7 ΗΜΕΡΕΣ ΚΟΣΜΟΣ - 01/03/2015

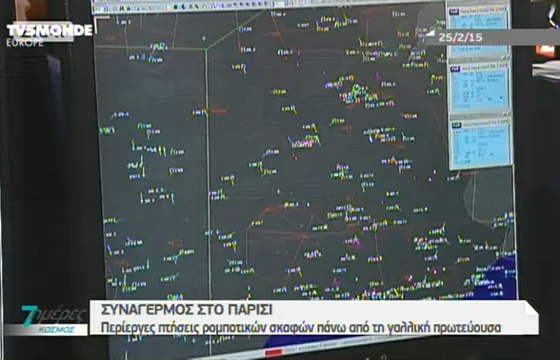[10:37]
Με εξαίρεση ωστόσο τα ρομποτικά σκάφη
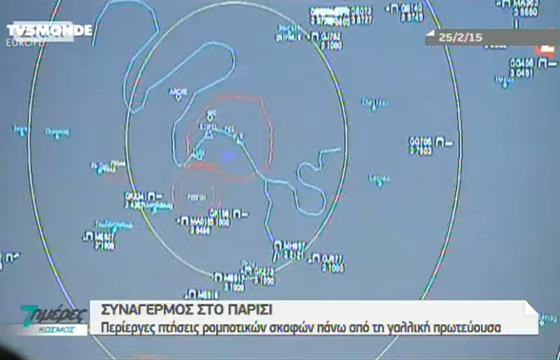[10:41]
drones που πετούν κάτω από τα 150 μέτρα και είναι αόρατα στα ραντάρ.